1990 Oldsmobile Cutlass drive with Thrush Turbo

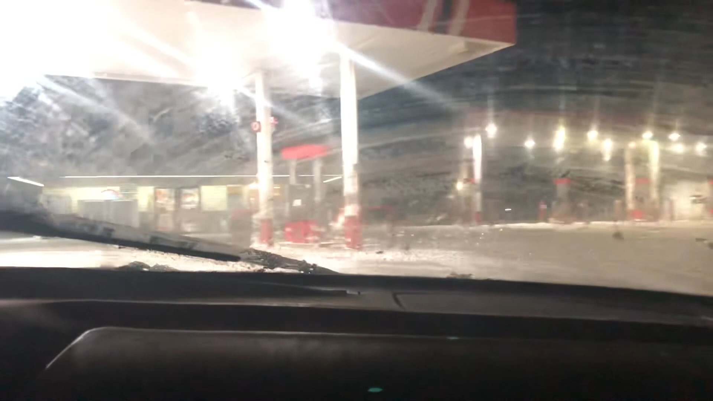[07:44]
All right, we're at the gas station and we're not dead, so.